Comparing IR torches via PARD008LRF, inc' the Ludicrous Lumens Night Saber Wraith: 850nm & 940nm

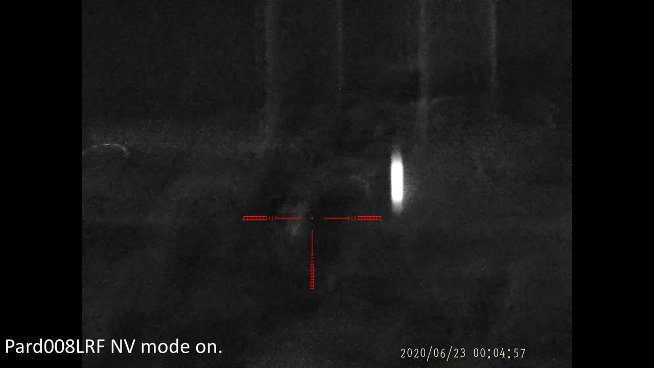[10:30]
Let's get the focus a bit better.
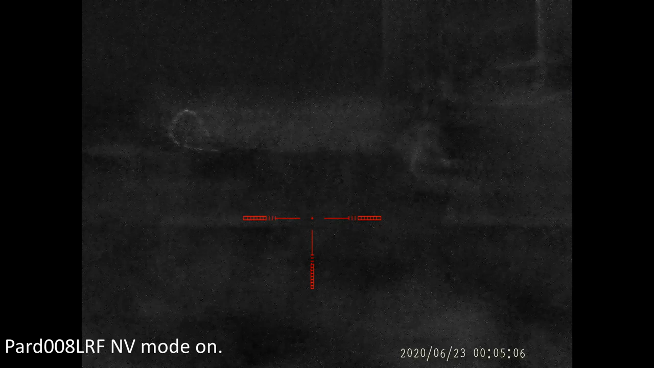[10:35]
It's no IR, so
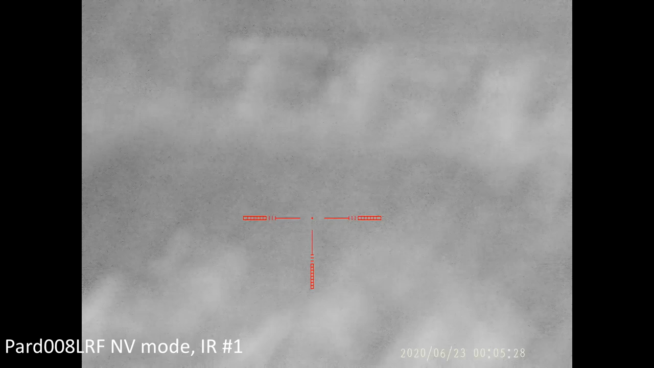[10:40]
pop IR on level 1, and obviously I have to change focus anyway,
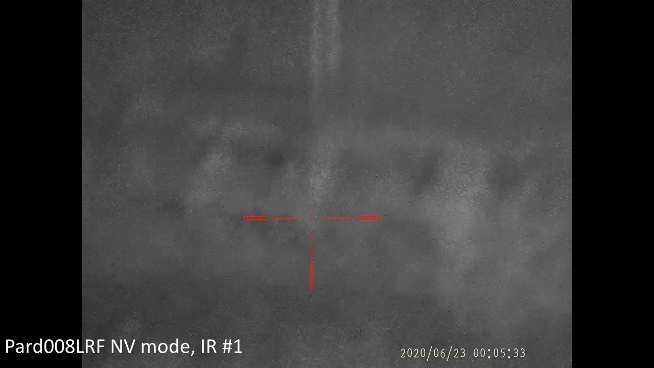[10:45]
because IR light, there we go, there's the litter bin.
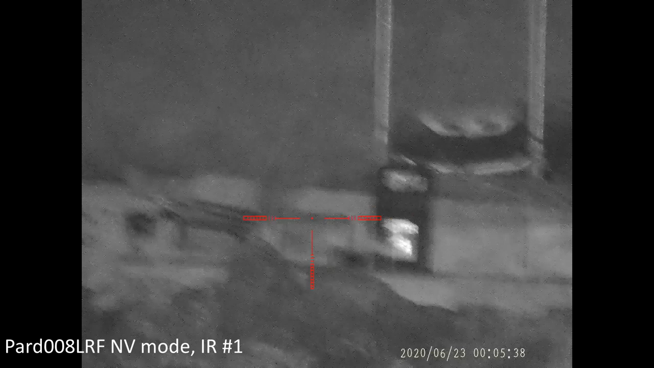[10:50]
IR light focuses at a different position to conventional light.
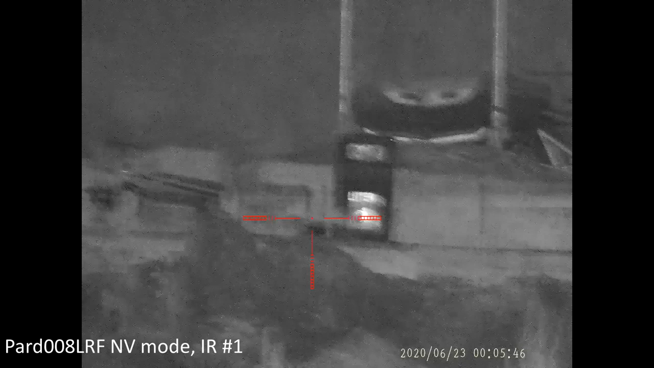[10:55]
So whenever you switch a day-night scope from daytime to nighttime, you've got to refocus.
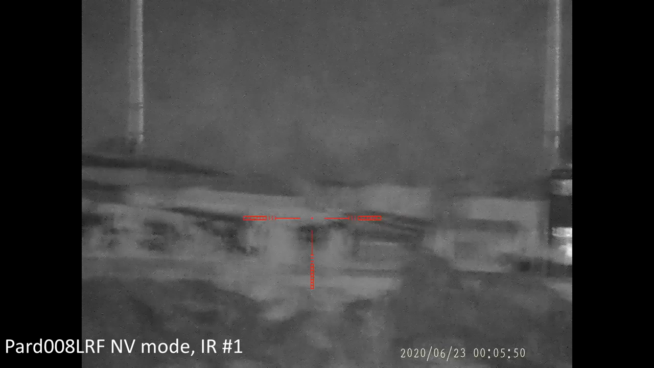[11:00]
So this is the onboard IR. Sorry this is wobbly, I've not got a tripod for this yet. So that's the pad on flood beam.
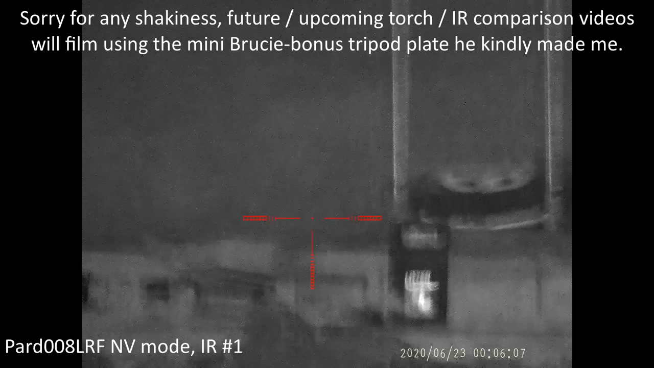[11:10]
And if I narrow it down, right.
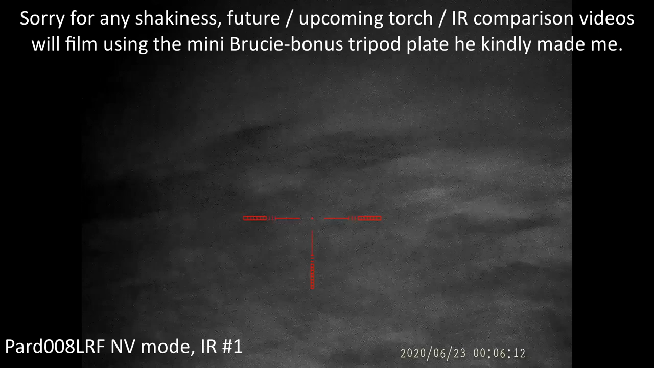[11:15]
So that's the effect of,
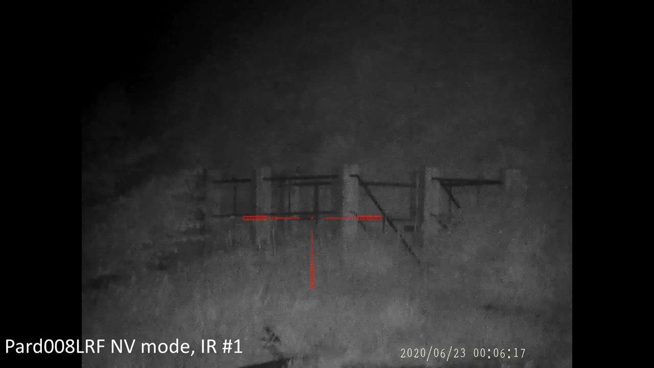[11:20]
only on IR1, but that's the effect of focusing the beam slightly, narrowing it down.
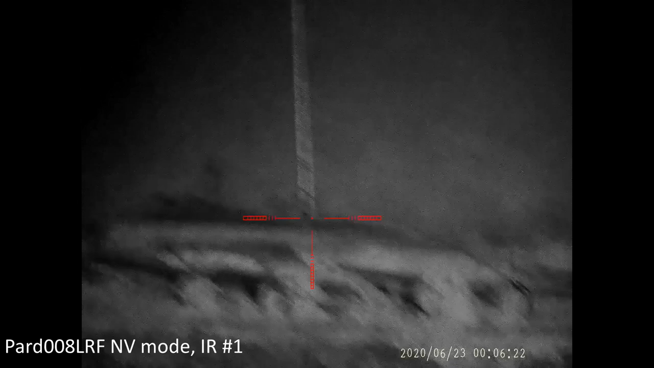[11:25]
So 70 meters, not bad visibility.
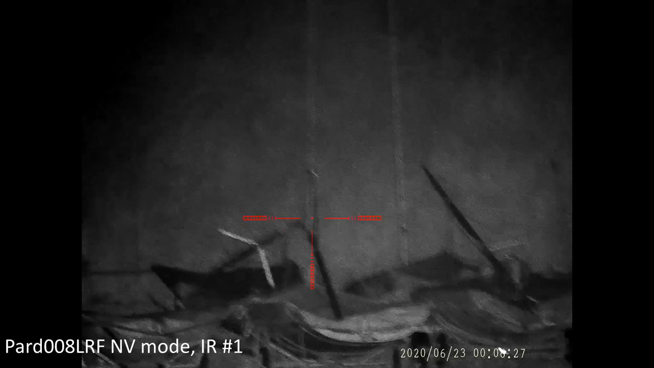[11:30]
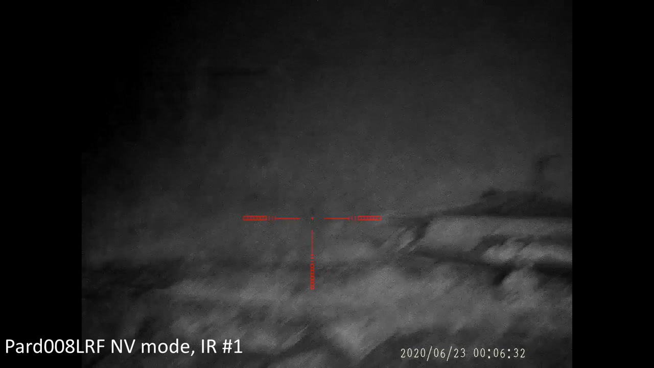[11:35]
And if there were any bunnies out there, then you'd take shots quite easily up to that range with this much illumination.
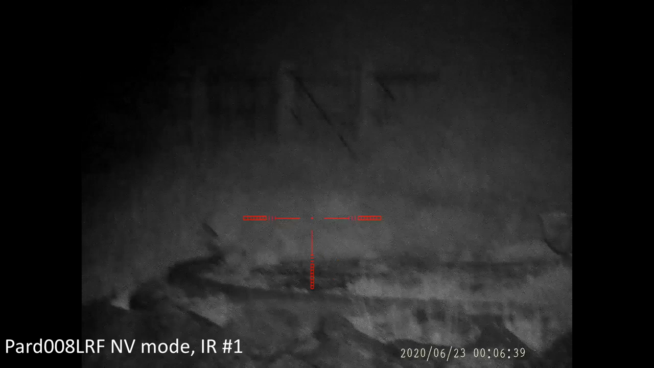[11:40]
Looking over to the left, these cliffs here, not very distinct, I'm afraid, because they're just stone cliffs. That's 190 meters.
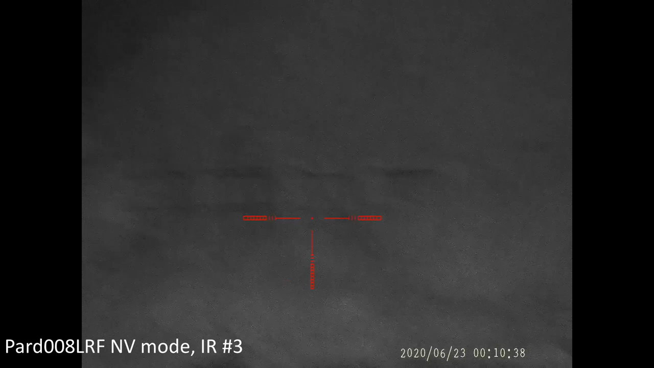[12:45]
Whereas if I come back over here, and 70 meters, perfectly usable.
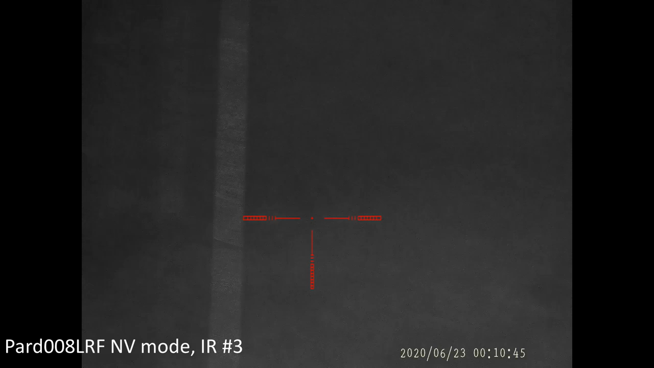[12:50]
I'm going to switch off the PARD's IR. First of all, switch to the Tracer LEDRay. Okay, so here we are, Tracer LEDRay. That's on level 1, 70 meters.
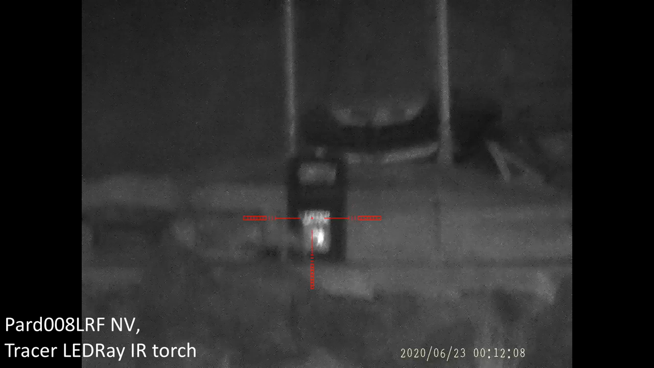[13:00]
That's on medium. And that's on high. So it's actually acceptable.
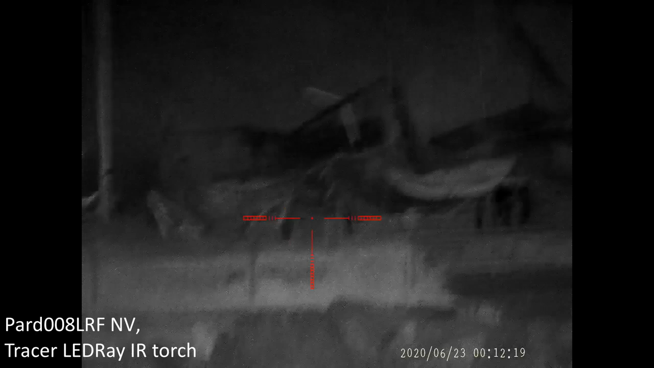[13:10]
And let's just see where the beam is before I forget. Rotate the head of the IR and let's go clockwise.
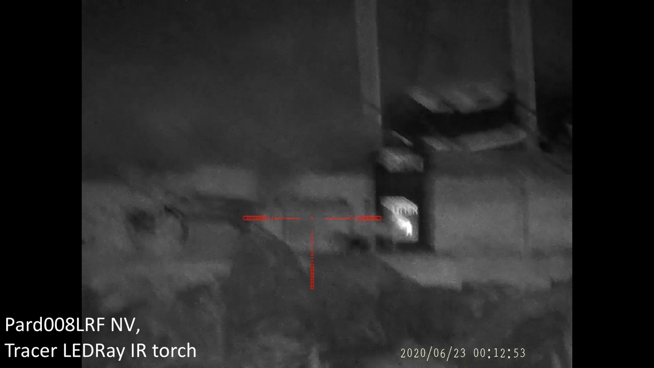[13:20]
Yes, it's getting brighter, that's a lot crisper. Oh, and there's a bit of wobble in the head of the IR there, so that's interesting. I wasn't aware this gets that loose. So, litter bin at 70 meters, this is the Tracer LEDRay IR on full power. And if I look to the left, these are 190 meter cliffs. And there's the shoreline. And then out to 400 meters.